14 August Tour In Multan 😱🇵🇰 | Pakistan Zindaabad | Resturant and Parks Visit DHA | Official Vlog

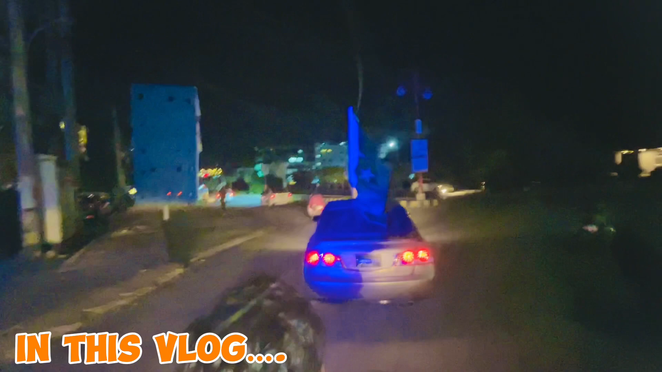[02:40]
ये है जी व्यू हमारे कादिरपुर रामा शहर का, ये सूरज माशाल्लाह से।
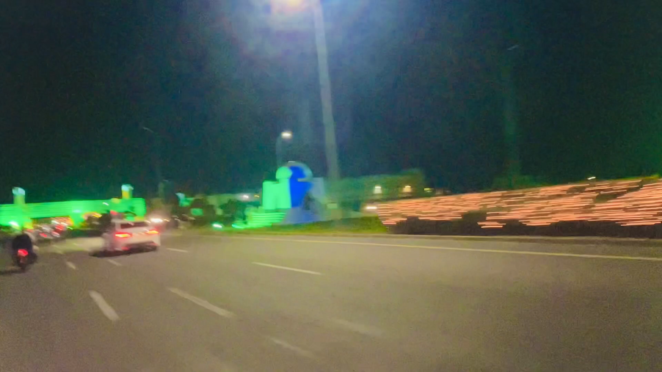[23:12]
तो उसके बाद स्टे करने के बाद रिफ़्रेश होके हम यहाँ से निकले जी। इधर से ये देखें जी सॉन्ग्स वगैरह कमाल,
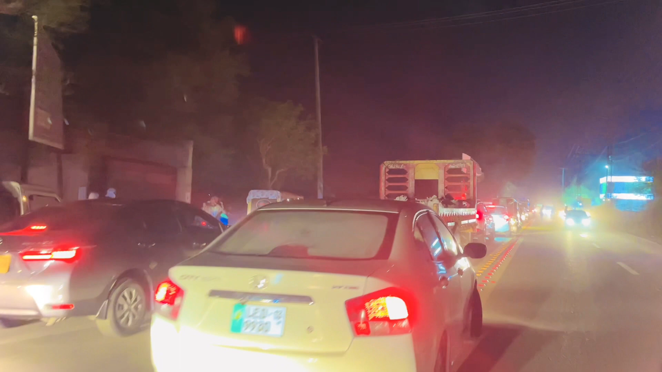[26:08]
और यहाँ पे रशिंग इतनी थी कि आपकी सोच काम ना करे।